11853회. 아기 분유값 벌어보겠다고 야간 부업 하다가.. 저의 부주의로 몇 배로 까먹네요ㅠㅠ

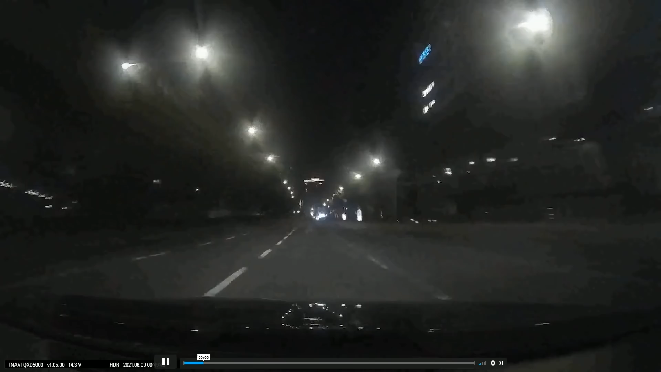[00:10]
다시 한 번 속도가 좀 빠릅니다. 빠르게 달리다가 저 오른쪽에 나오는 택시, 택시의 가로본록, 택시가 언제 나오나요? 택시가 이때쯤, 이때쯤, 이때쯤. 얼마나 될까요? 한 칸, 두 칸, 세 칸? 네 칸 될까요? 택시가 처음에 보일 때는 아까 보였는데요.
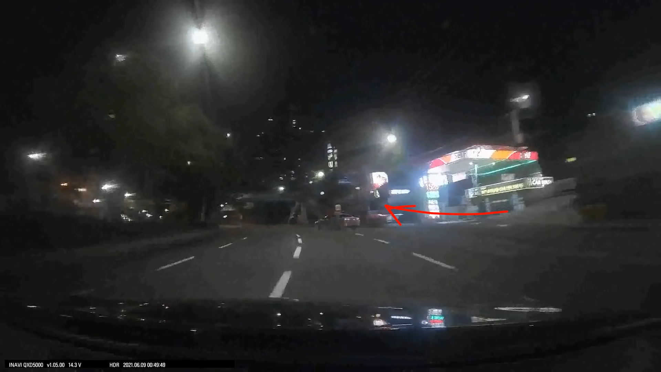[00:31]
지금 내가 위험을 느낄 때는 한 30m 정도 돼 보입니다. 이 차선 하나하고 여기 길이가 8m예요. 그러면 지금 하나, 둘, 셋, 네 개가 채 안 되죠? 자판이 32? 한 32m. 처음에는 미리 보여요. 저 주유소에서 나오는 충전수입니까? 여기 보이죠? 여기 보이죠? 똑바로 갈 줄 알았지? 깜빡이도 없이... 그러더니 와서 가짐에 멈춰! 블박차 속도가 상당히 빨라요.
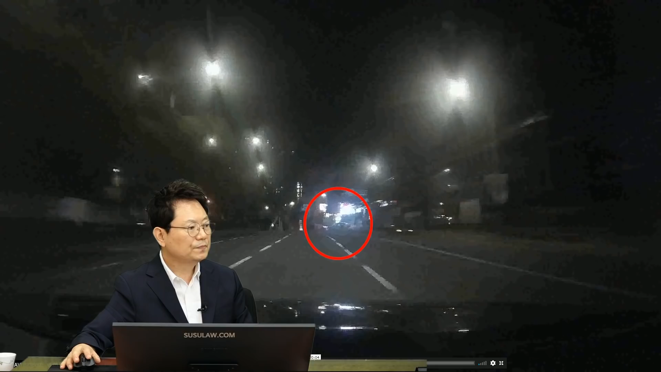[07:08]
넓은 길에 깜빡이 당겨서 가. 그런데 으악~! 내가 옆으로 피할 때 이때는 내가 제한속도 지켰어도 도저히 피할 수 없는 거 아니냐.